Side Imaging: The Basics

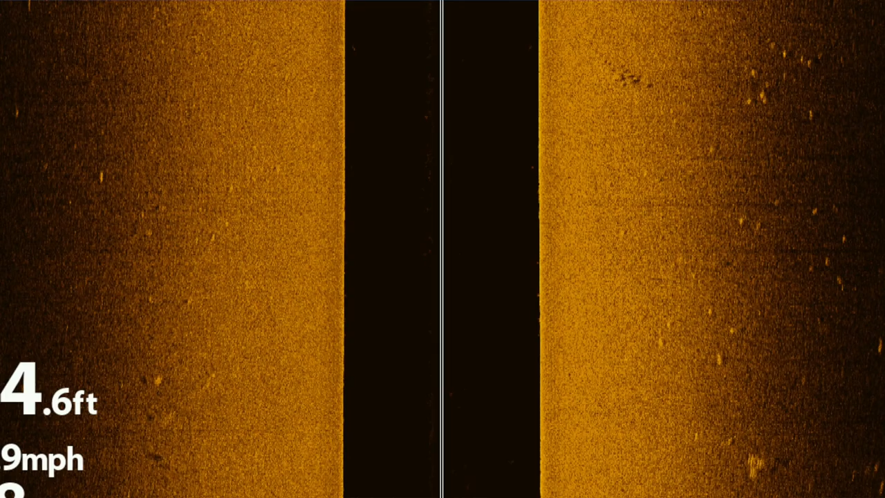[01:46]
What that is is you have your transducer here and it's shooting a beam starting kind of down at an angle and it's going left and then going right.
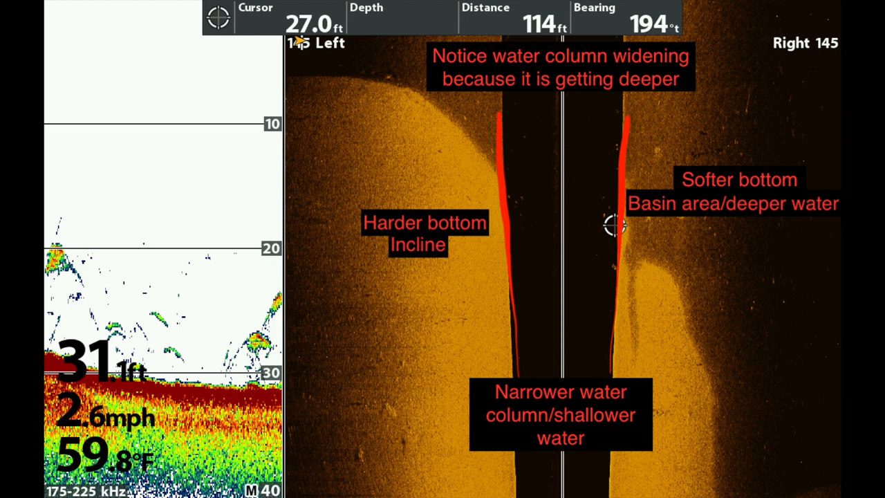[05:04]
On screen: water 59.8°F, speed 2.6 mph
And whether that's going to be a hard bottom up top or a softer mud bottom, it's going to be brighter than the bottom because it's shallower. Therefore, the sonar beam is going through less water. So it's going to be brighter than it is down there low.